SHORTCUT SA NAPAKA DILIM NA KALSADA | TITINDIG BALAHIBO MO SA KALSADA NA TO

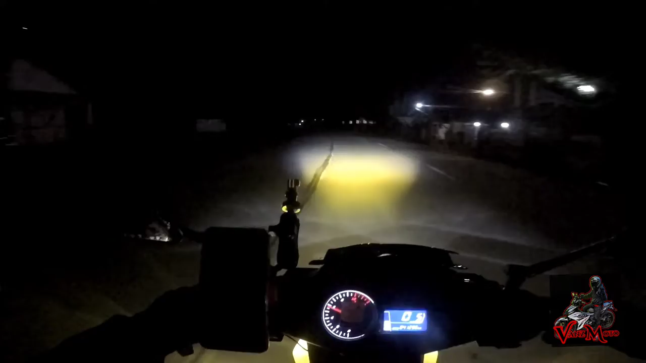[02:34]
Yung low beam ko is Yellow Yung high beam ko is Yellow tsaka white Yung ginawa kong high beam Yun Yan yung high beam ko Sorry Yellow tsaka Yellow tsaka white yung high beam Mayroon pang isang wire Hindi ko pa nakakabit Yung kulay white lang Ano sya Okay sya pang passing light
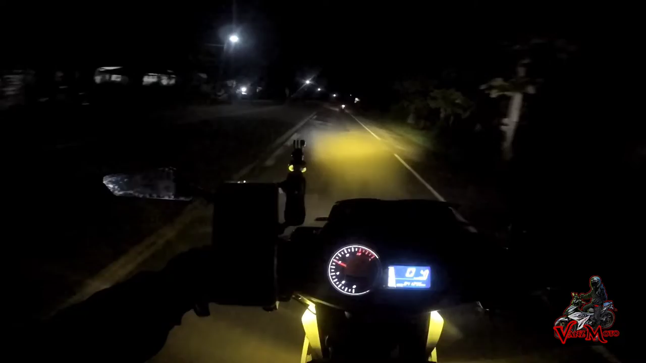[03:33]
Yung low beam Ano sya pang isang wire
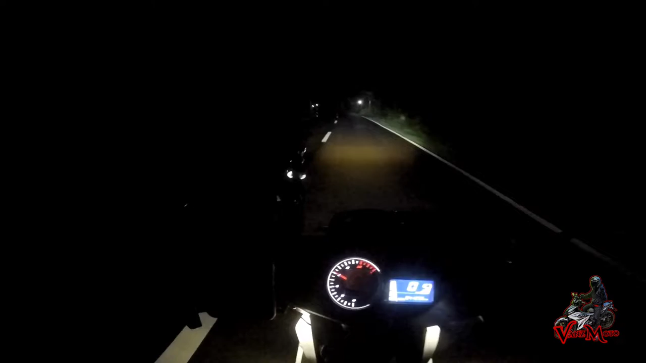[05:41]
Kasi parang ulan na dito Grabe Halos walang talaga tayong kasabay dito mga tol Grabe walang ilaw Halos walang streetlight dito ah
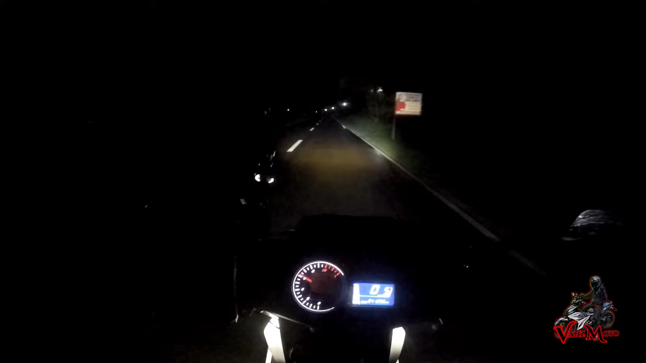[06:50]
Halos walang talaga tayong kasabay dito mga tol Nakakatakot lang dito mga tol masiraan Kasi walang shop, walang, basta walang shop Walang dibilan ng pyesa kung kailangan bumili Wala rin yung mekaniko Halos magagawa Dito ka talaga nasiraan Magsutula ka talaga
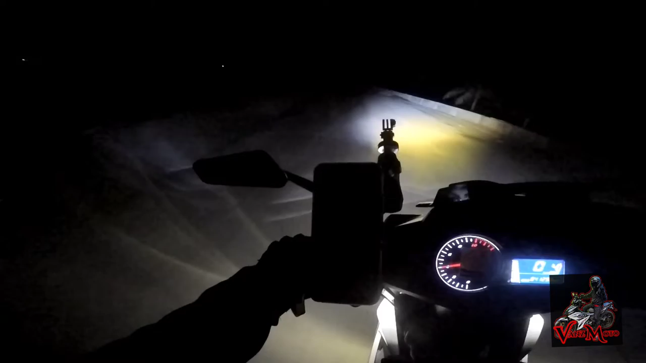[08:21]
Di ba? Wala talaga tayong kasabay dito mga tol halos Oh di ba?
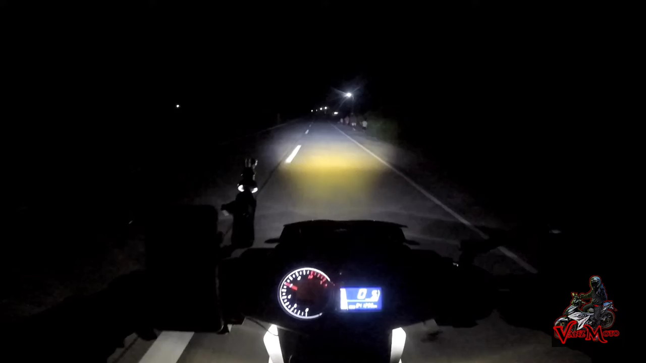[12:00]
tayo Dito medyo may street light na dito mga tolls Saka Medyo Marami ng bahay dito